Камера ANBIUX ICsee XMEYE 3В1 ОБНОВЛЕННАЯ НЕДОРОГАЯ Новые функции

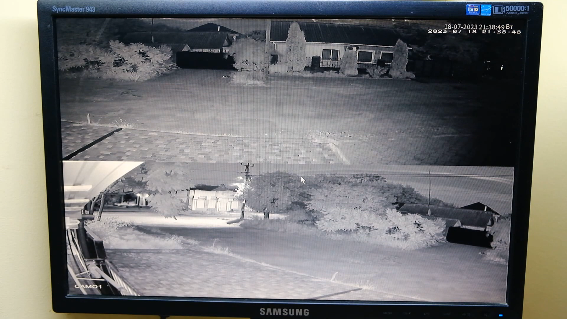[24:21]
Вот. Картинка. С. Видеорегистратора. И. Картинка. С. Приложения. На. С. И. Вот. Это. На.
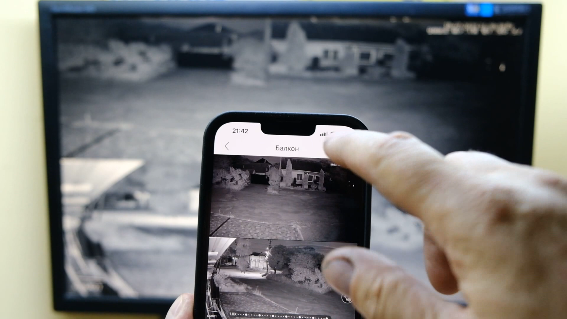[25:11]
По. Определению. Силуэта. Человека. Будут. Люди. И. Может.
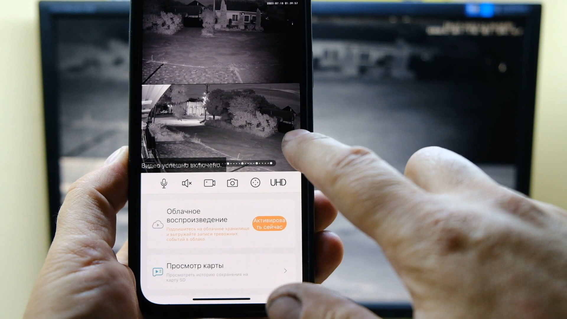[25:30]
Лампочку. Жмешь. Триночных. Режима. Полноцветный. Инфракрасный. Или. По.